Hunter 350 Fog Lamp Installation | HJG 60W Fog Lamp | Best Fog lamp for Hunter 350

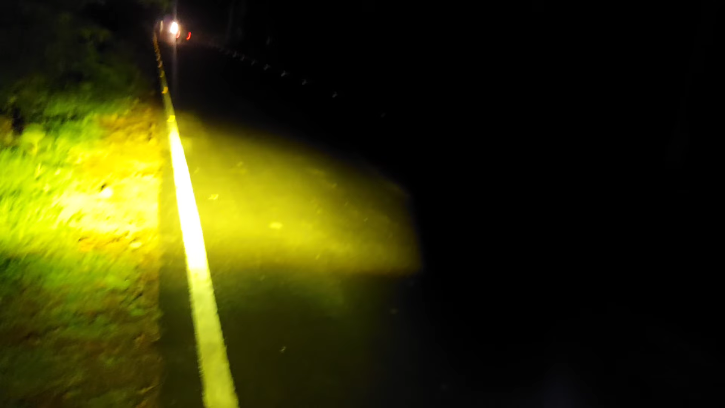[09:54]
थोड़ा सा हाँ बस बस बस घाइस यह लो कालर का व्यूव प्याप चेक आउट कर सकतो अभी थोड़ा नीचे के तारा पर या अगार
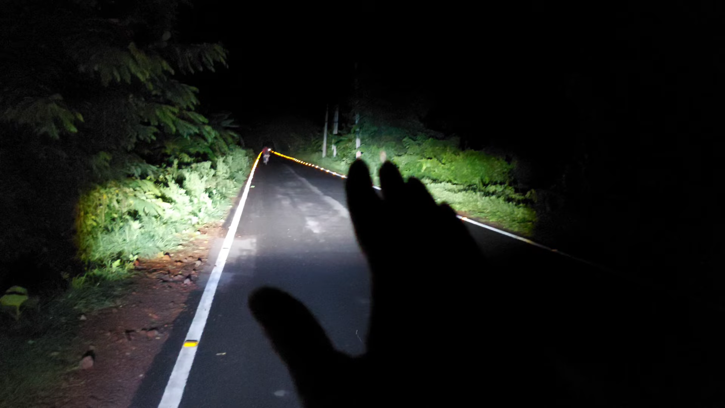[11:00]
जागा पड़ भी ऐसा देखने को नहीं मिलेगा कि भाई इदा साइट पर थोड़ा कम लग रहा है पूरा रोड जो है रोड मैं जिस रोड पर आभी वीडियो कर रहा हूँ बिल्कुल सीधा रोड है सो उसके बादा से आपको दिखने का जो
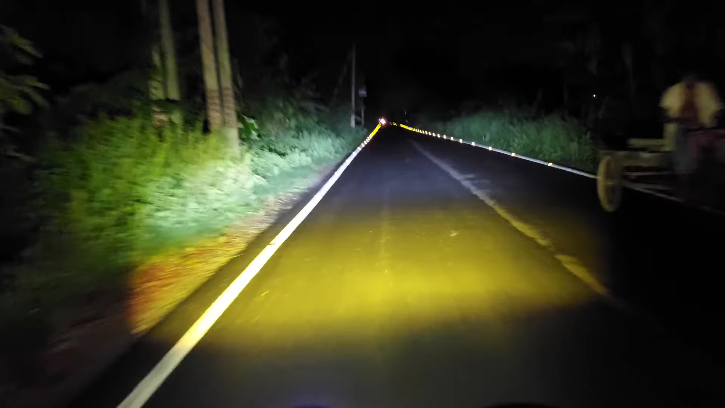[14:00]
सबसे तो भाई पुरा बेश्ट है वह अपर बाइक जाका हुआ है आपको दिखा दिया हूँ